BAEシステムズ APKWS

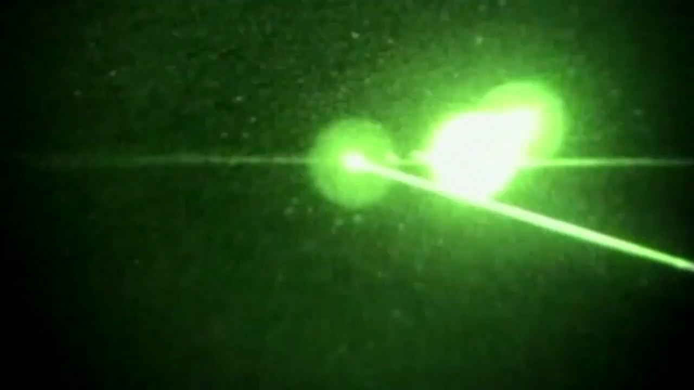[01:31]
The weapon can be guided remotely through a targeting team on the ground, a buddy aircraft,
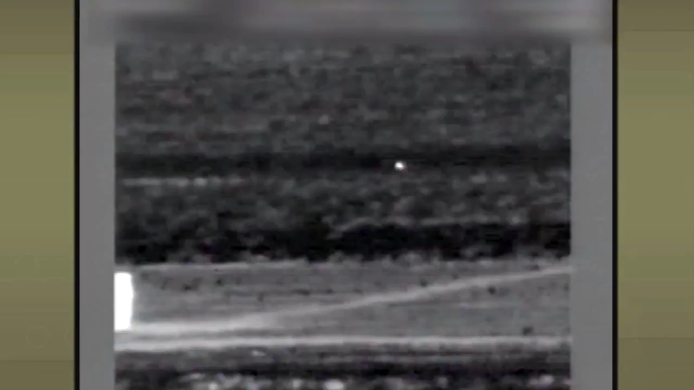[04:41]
In U.S. Marine Corps testing, the performance of APKWS has proven to be outstanding. Since testing began in 2002,
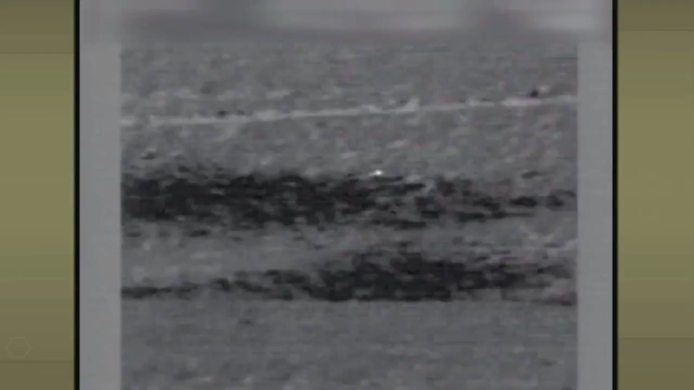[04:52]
APKWS has hit its target 68 times within the 2-meter requirement at an average of .44 meters or 17 inches from the laser spot.